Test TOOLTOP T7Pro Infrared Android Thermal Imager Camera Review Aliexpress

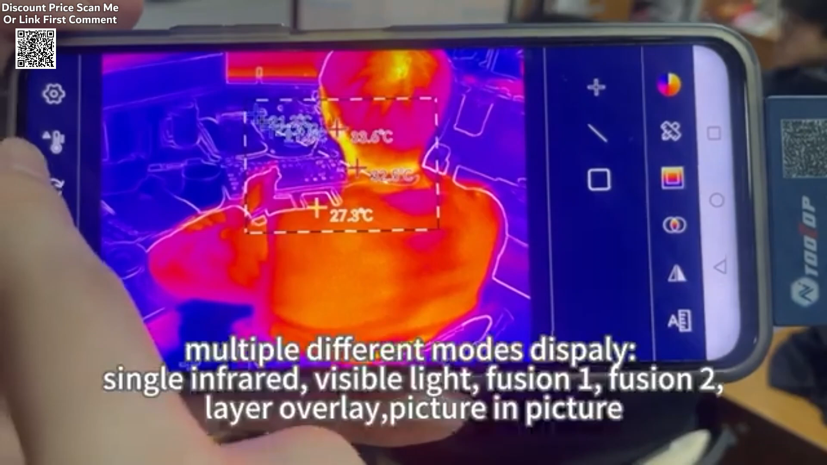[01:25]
Additionally, it features enhanced clarity settings,
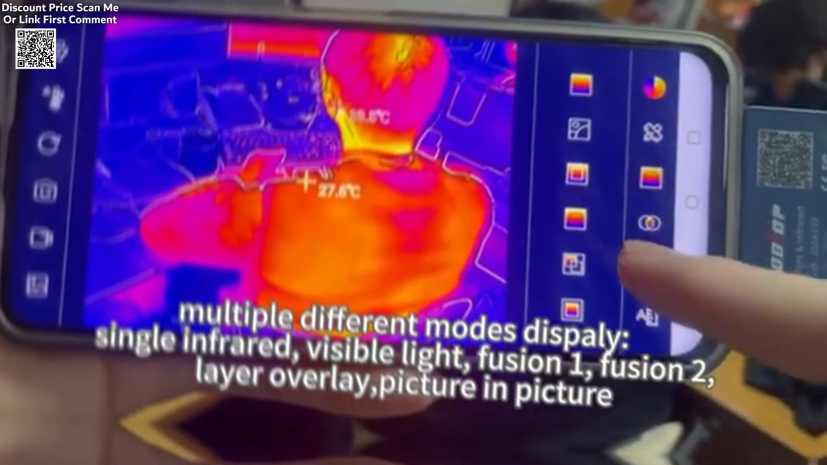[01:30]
allowing users to adjust sharpness in contrast for better observation.